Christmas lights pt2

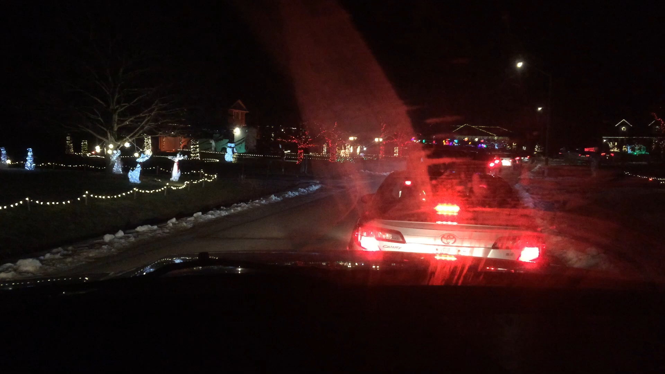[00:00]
this is on about the third court and it's all like this the whole time non-stop cars nice to go on a little drive like this and fill up your cup with some hot chocolate and some Kahlua